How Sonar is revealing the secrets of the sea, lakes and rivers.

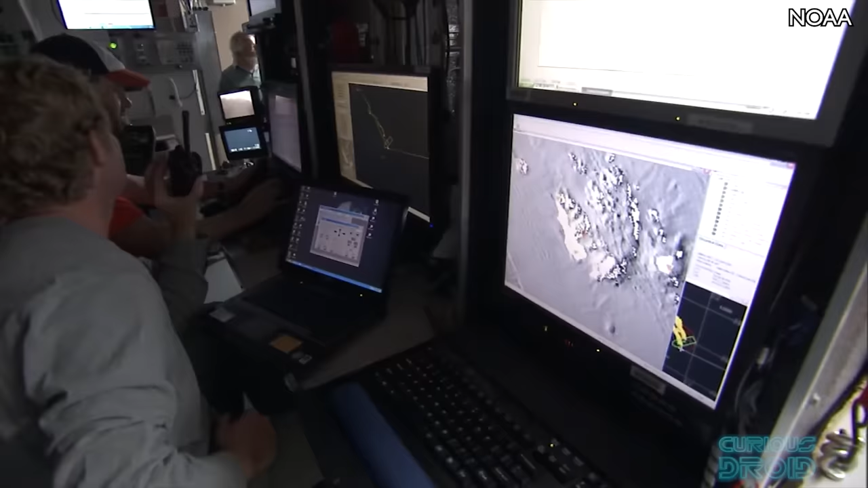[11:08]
operators what type of material it is made of. A strong signal would indicate something hard like rock, whereas a weak signal would be soft like mud.
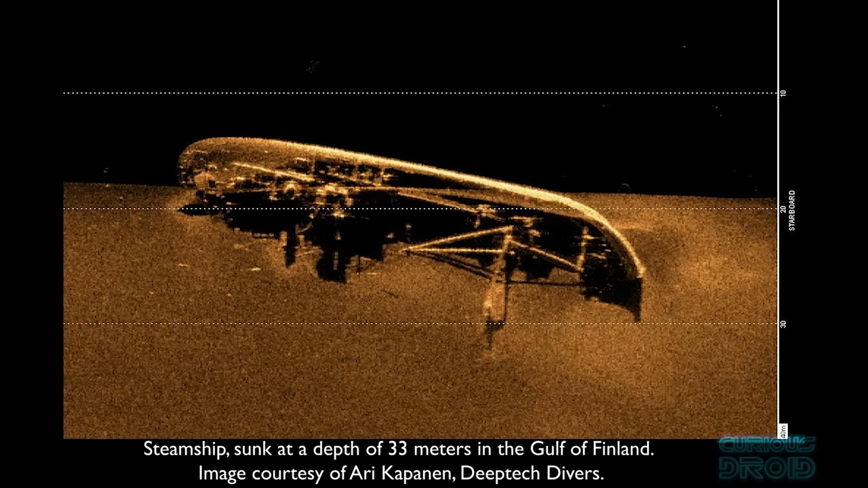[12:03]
Hard objects send a strong echo and create a dark image,
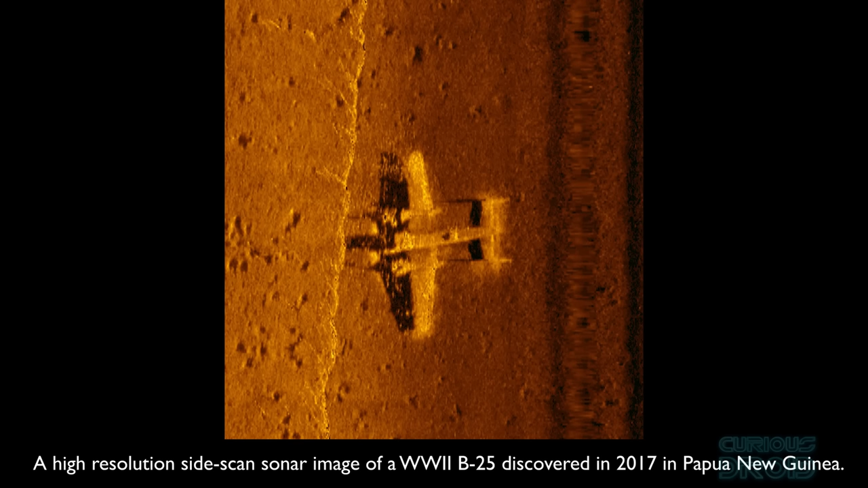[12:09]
shadows and soft areas send weaker echoes and create a lighter area. These dark and light images can look like photographs but they are actually only visual representations of the acoustic data.
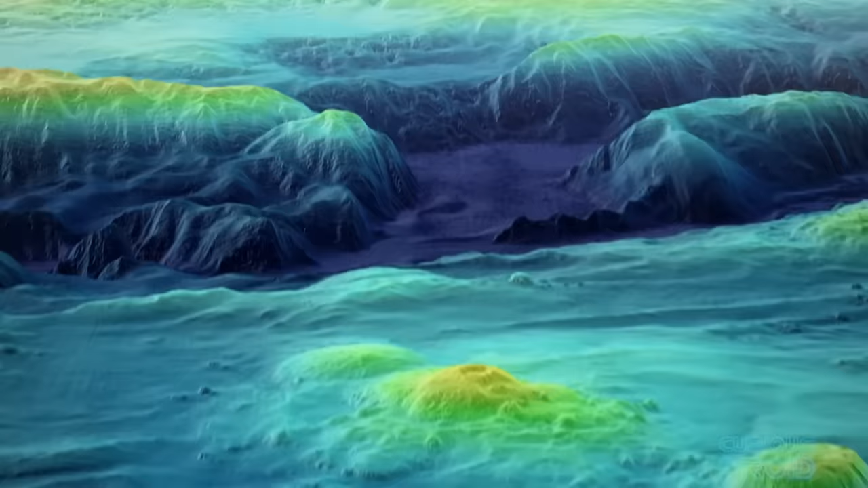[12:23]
These are the type of systems that have been used to try and find flight MH370 but they can only scan
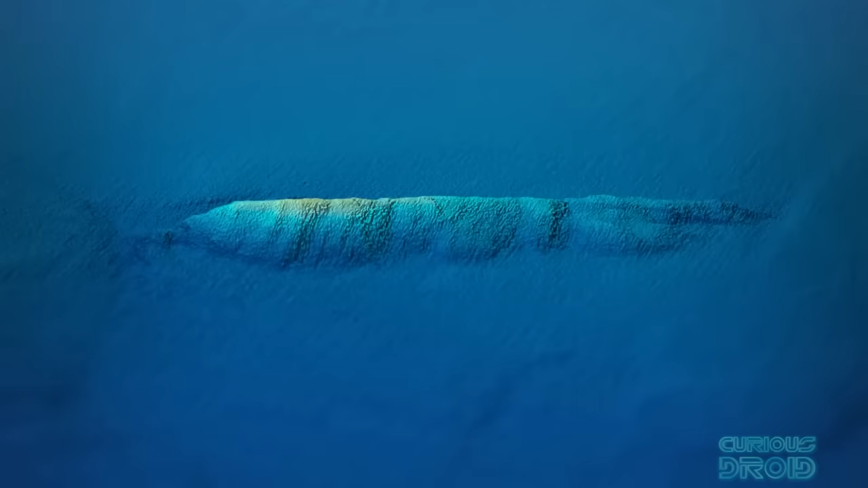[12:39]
Side scan sonars don't measure depth so when surveying they are often used alongside multiband sonar.